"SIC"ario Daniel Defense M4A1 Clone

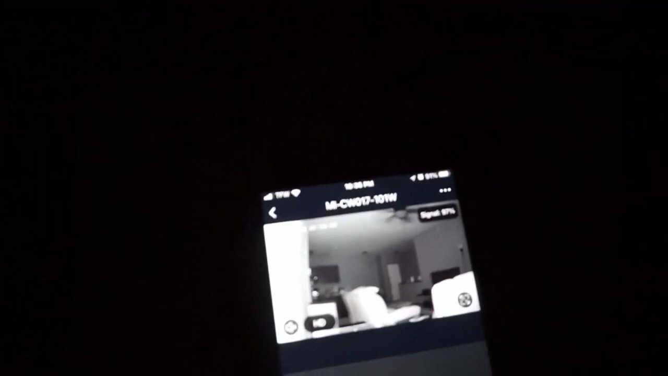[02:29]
It's only 150 lumens, it's not a very bright light, but it does come with a pressure switch which is really nice. It has a 240, I want to say milliwatt, infrared beam that it throws.
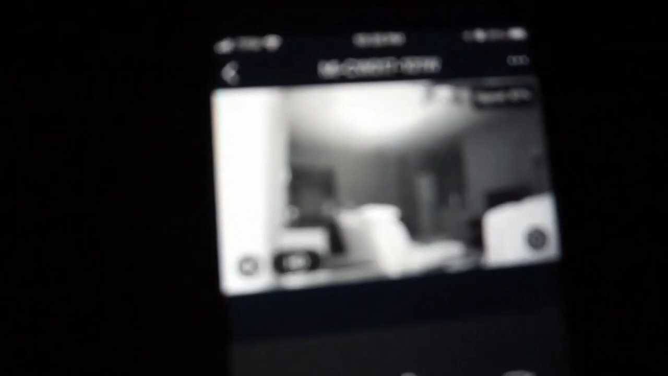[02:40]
And that is awesome for night vision use. And I did show this off when I did the flashlight test,
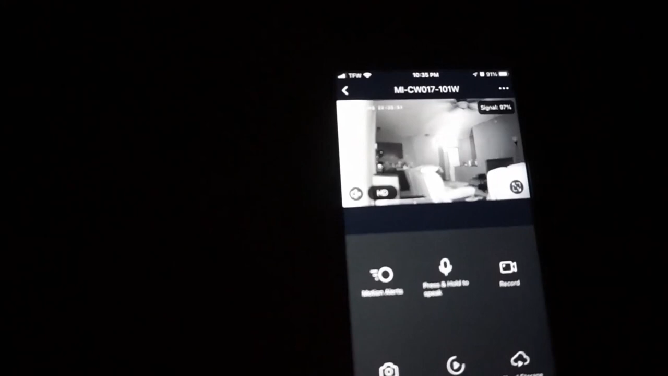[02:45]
I did show it off being used with just an inexpensive night vision camera that I have in my house or my camera when it goes into night vision mode. Prices on this thing, I don't know what it was when it was brand new.